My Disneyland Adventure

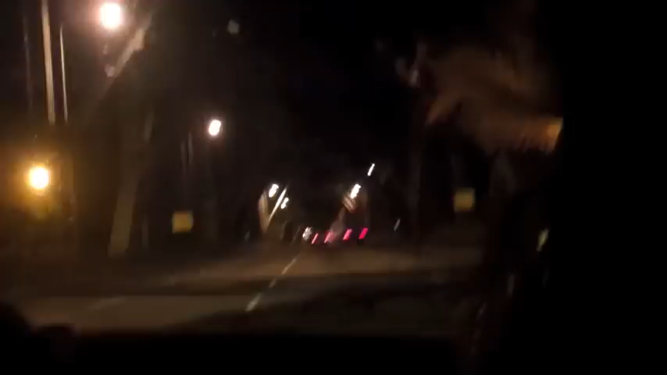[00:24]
Once we hit the tunnel, that's when shit starts. Down. Hold on. This is the S curve. I'll be back if I live. Hold on. Oh, shit.